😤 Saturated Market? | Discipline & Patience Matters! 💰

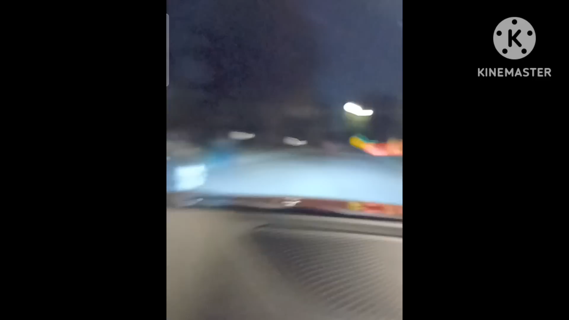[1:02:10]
This is where I am. This is somebody's fucking neighborhood. That's it. See that shit? This is a little quiet ass street. With motherfucking Halloween directions and shit.
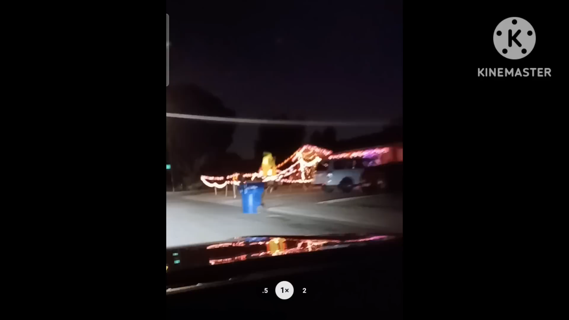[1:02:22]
Halloween motherfucking decorations and shit. Little baby ass fucking street. And they put a $13 surge on it.
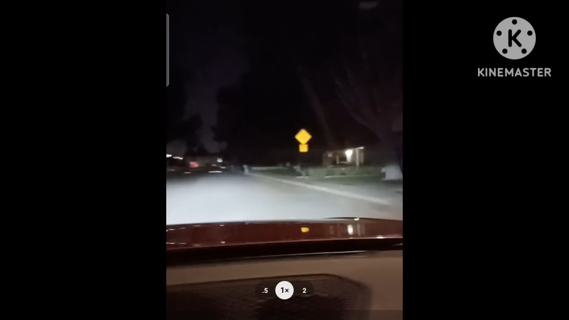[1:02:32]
Speed limit is 20 motherfucking miles an hour with a goddamn speed hump. And they put a $13 fucking surge on it. Like somebody really gonna be over here looking for a fucking ride at night. This is like goddamn Mayberry.